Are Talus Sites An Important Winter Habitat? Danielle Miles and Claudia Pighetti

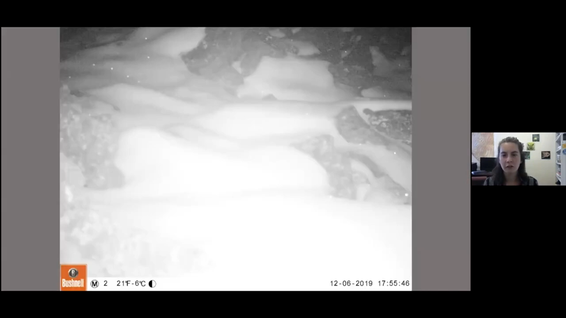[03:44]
So to start off, we can do a game of find the pika. In this picture here, you can see in December, the pika is in the corner. I've circled it.
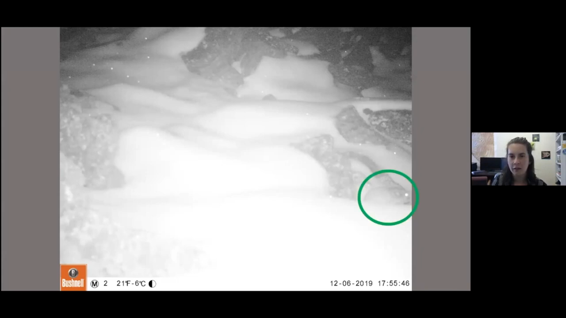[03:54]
You can see that the snowpack builds. This is a little bit later in the season, and the pika is there again by the rock.
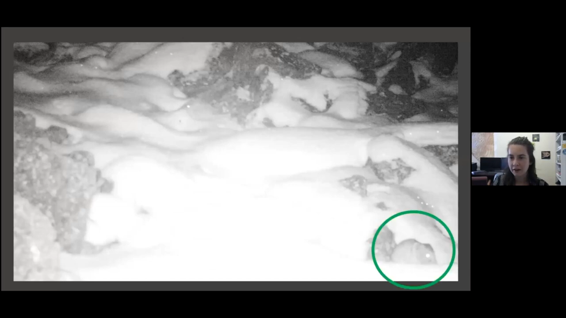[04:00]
At another one of our sites, you can see that it reemerged in April.